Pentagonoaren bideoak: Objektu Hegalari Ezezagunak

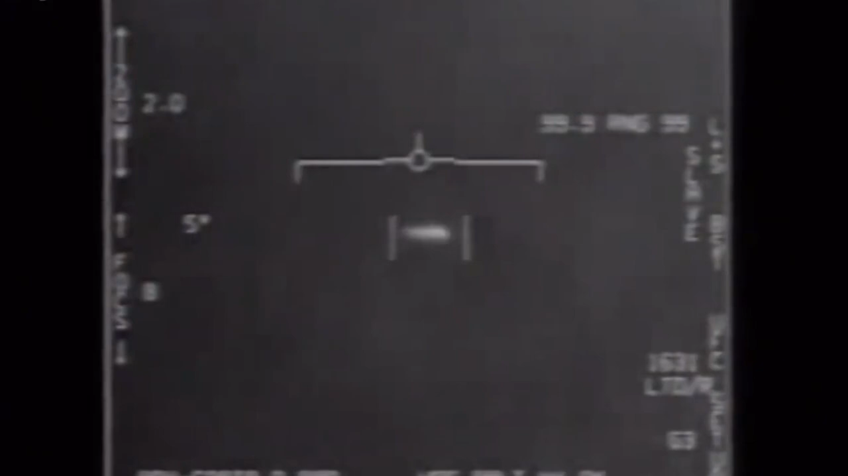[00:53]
Objektu bat airean mugitzen erakusten du, pantailatik ziztu bizian alde egin aurretik. Bigarren bideo honetan, itzulika dabilen beste objektu bat, pilotuen harridura eraginez.